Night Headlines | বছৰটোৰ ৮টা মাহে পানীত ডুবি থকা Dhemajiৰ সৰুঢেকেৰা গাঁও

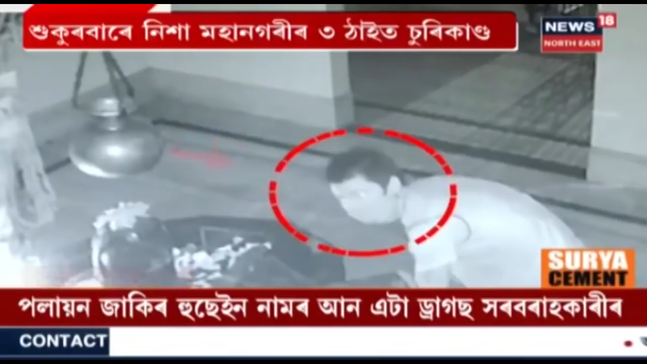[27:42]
বাহিৰত দানপাত্ৰ ভাঙি লাখ টকা সৰকাই অন্ধকাৰৰ লগত মিলি গ'ল চোৰৰ দল।